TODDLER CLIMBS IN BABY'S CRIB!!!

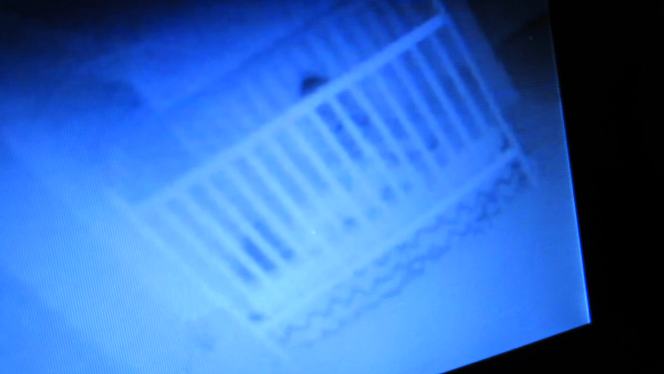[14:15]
we just need to watch Make sure she's not like laying on top of him Of course now he's awake and playing But what are they gonna How did she even hop in there?